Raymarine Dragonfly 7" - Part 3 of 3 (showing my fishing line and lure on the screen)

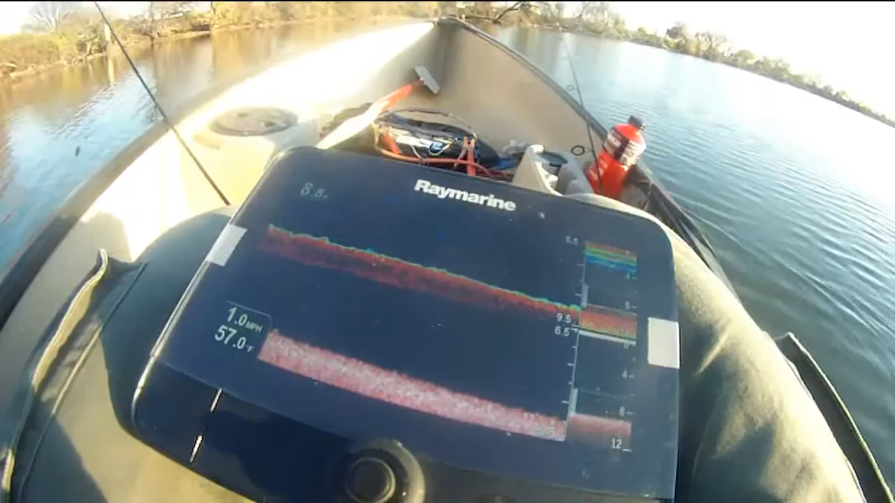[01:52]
On screen: speed 1.0 mph
you can see, we're at eight, nine feet of water, driving at 1.1 mile per hour, 57 degrees,
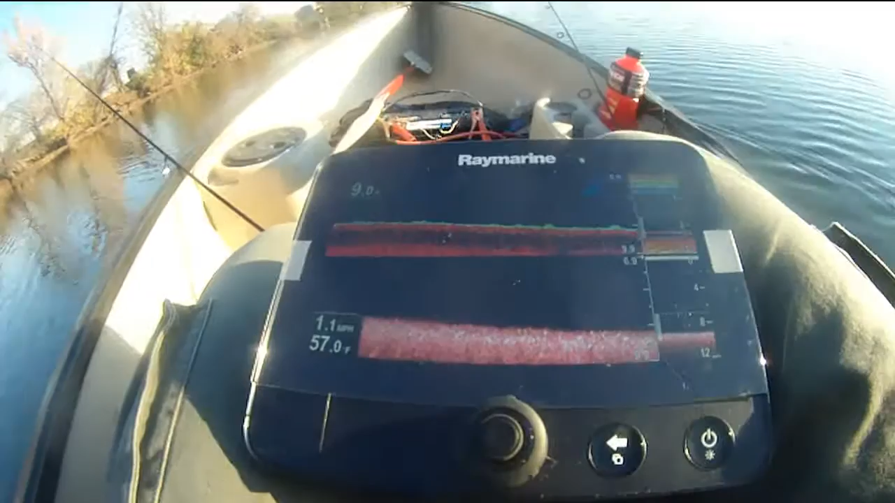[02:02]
On screen: water 57.0°F, speed 1.1 mph
the water in this far corner, it's a lot warmer, it's 57 degrees, because there is one place where they have, I don't know if that's fish, that's fish, or something else,
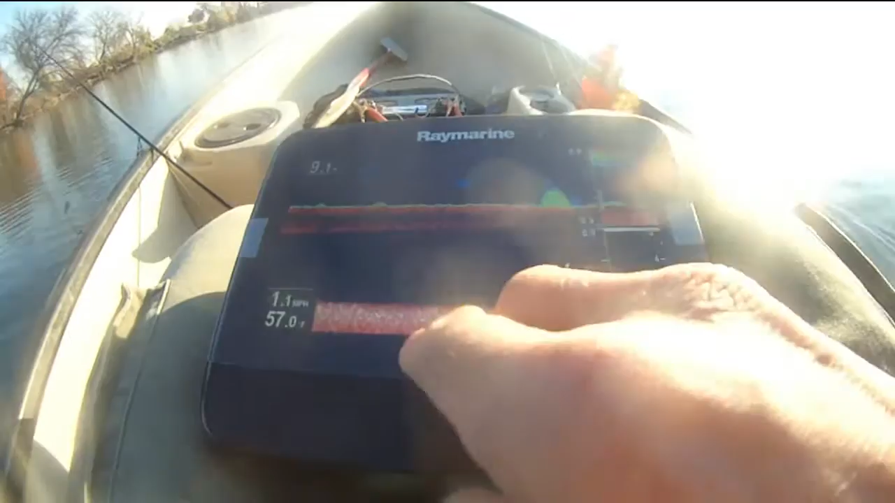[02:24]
On screen: water 57.0°F, speed 1.1 mph
you know, but here's a brush pile, we just came, so I'm going to zoom in to see this brush pile, to see if there's any fish, you know,
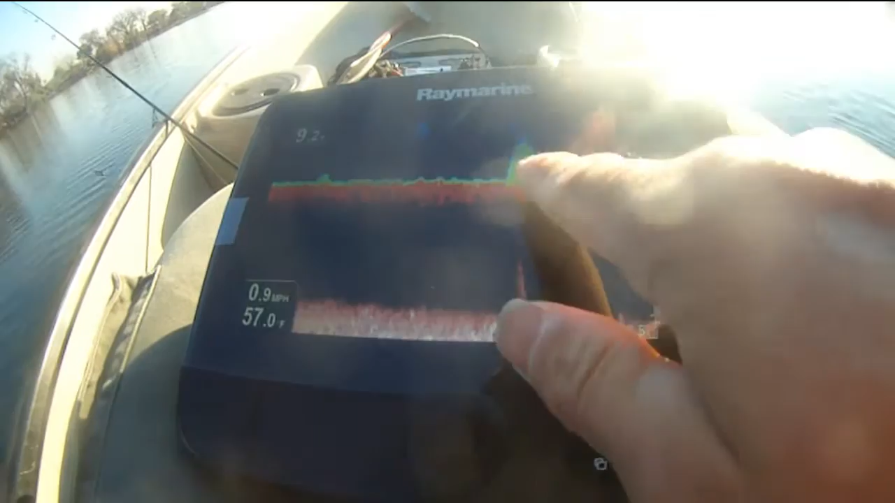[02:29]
On screen: speed 0.9 mph
that's the brush pile, I don't know if those are fish, or what,
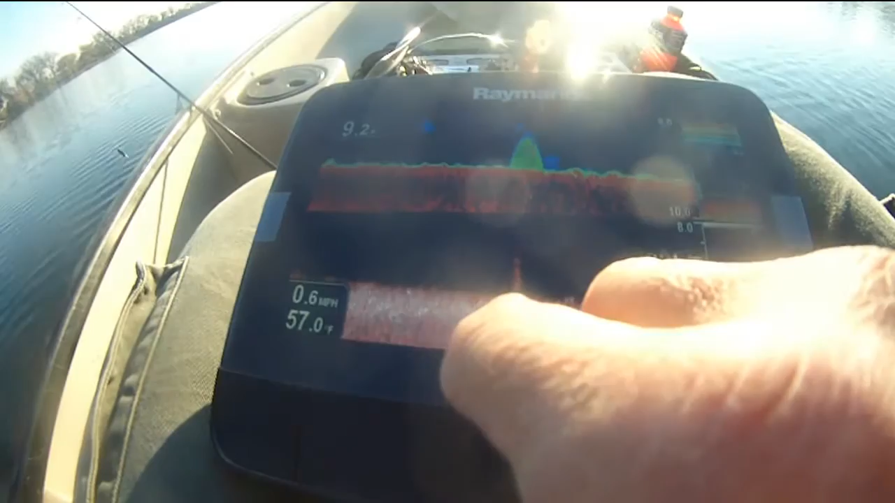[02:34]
On screen: speed 0.6 mph
but you can see, there's another brush pile, wow,
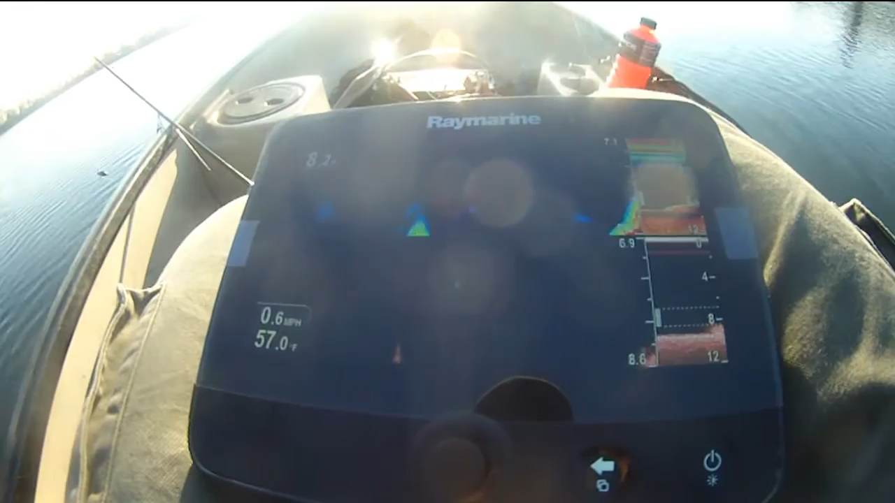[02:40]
On screen: water 57.0°F, speed 0.6 mph
another, I'm zooming out,
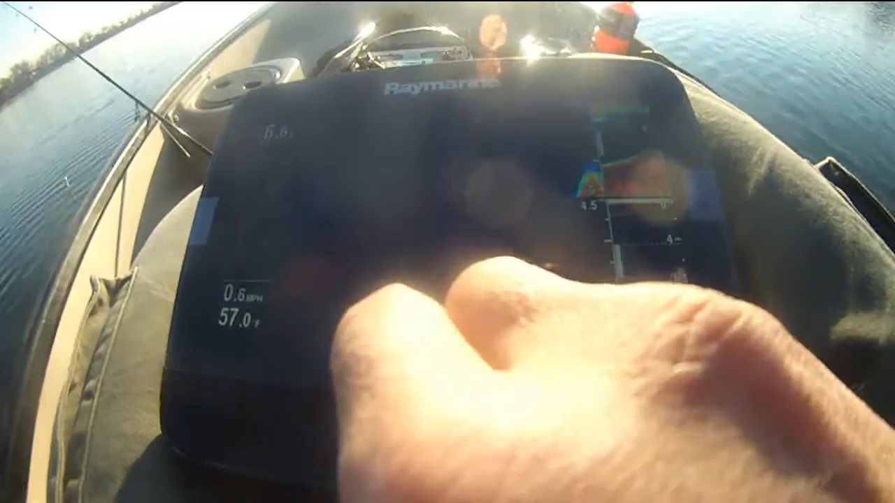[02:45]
On screen: speed 0.6 mph
so there's another, you know,
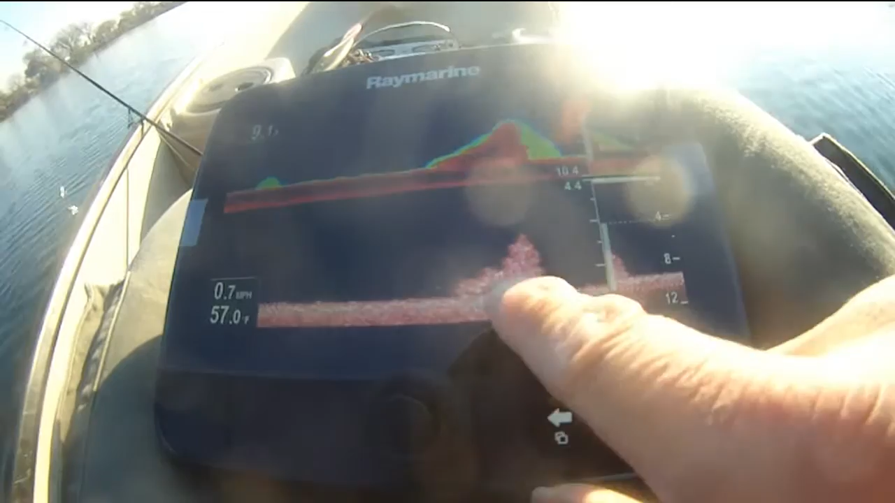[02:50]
On screen: speed 0.7 mph
brush pile like that, and I can zoom in,
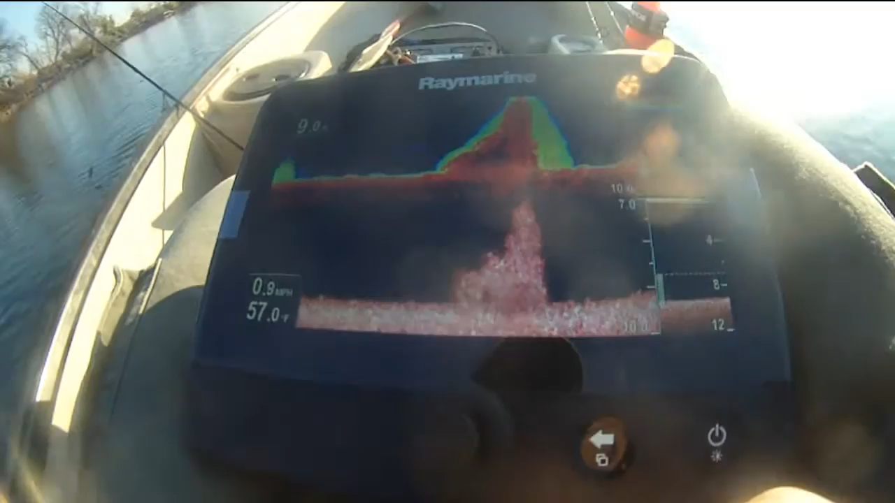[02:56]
On screen: speed 0.9 mph
to see if there's any fish, don't
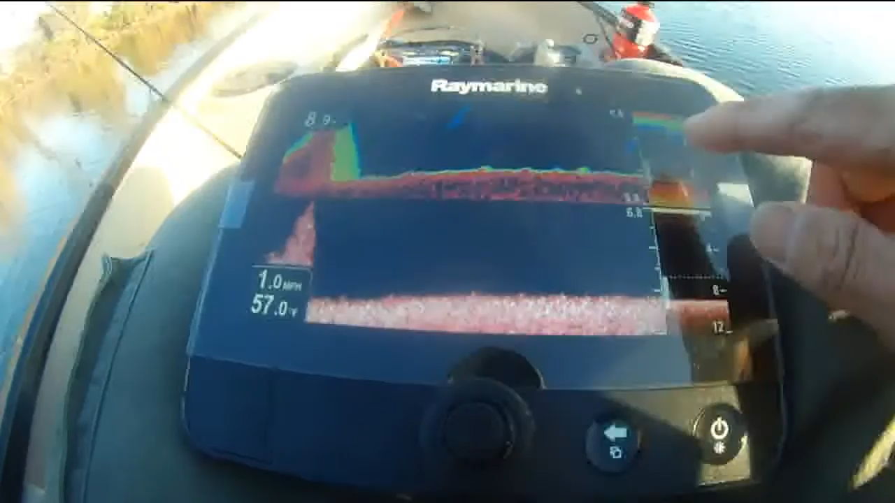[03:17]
On screen: speed 1.0 mph
I'm zooming in, in from 7.5 to 9.5 feet deep,
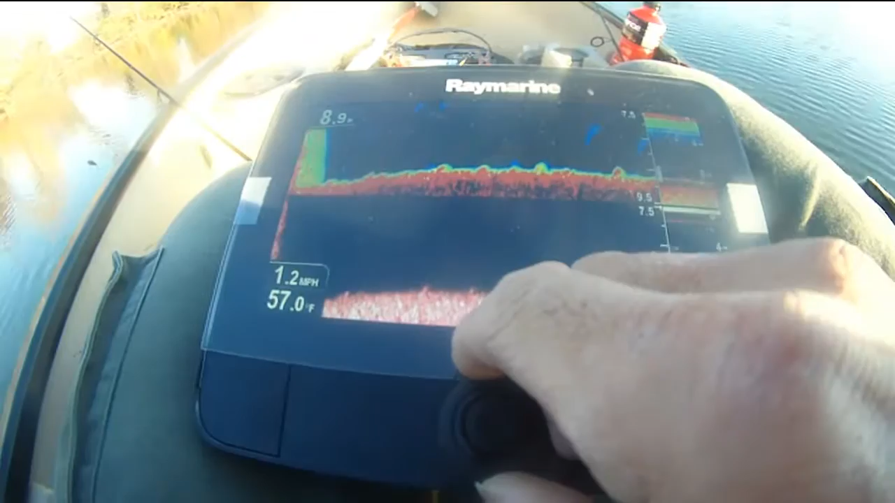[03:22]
On screen: water 57.0°F, speed 1.2 mph
7.8, 9.5, this is 0 to 8, you know, so,
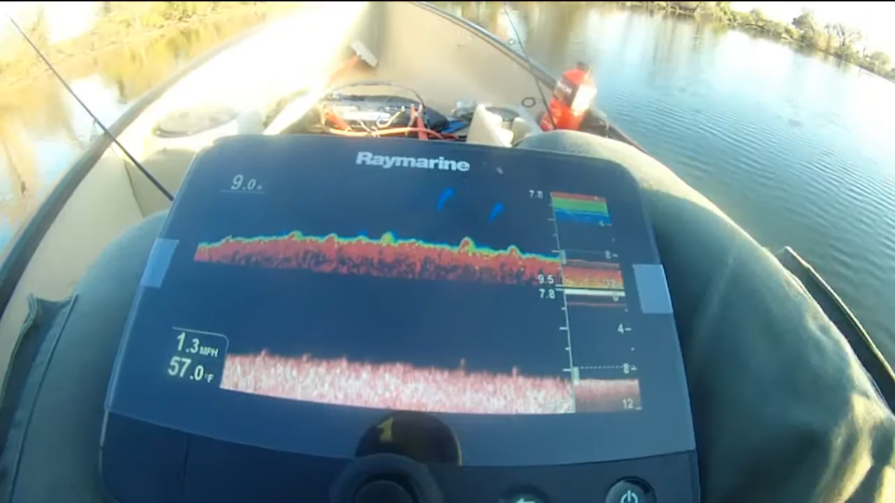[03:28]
On screen: water 57.0°F, speed 1.3 mph
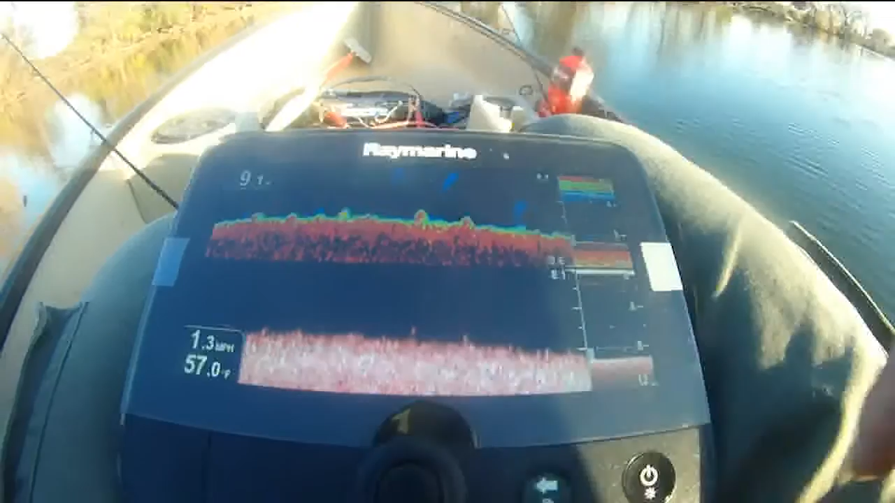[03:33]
On screen: speed 1.3 mph
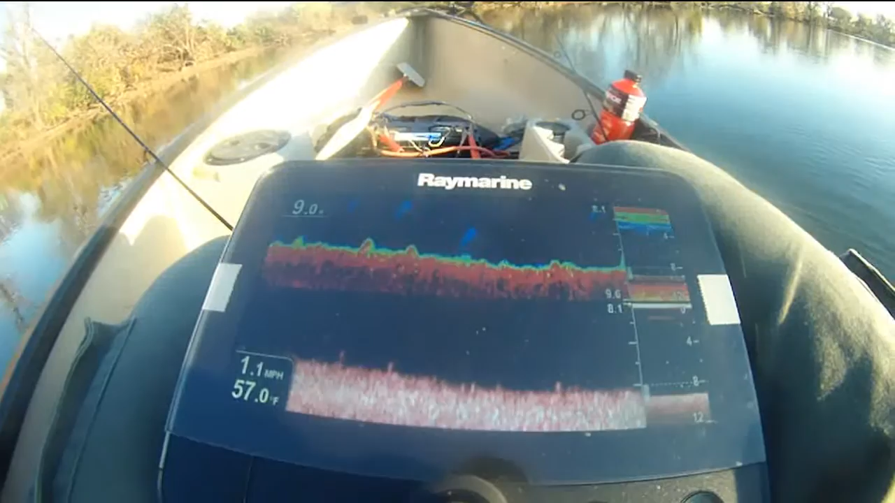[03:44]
On screen: water 57.0°F, speed 1.1 mph
there's some branches, sticking out of, water,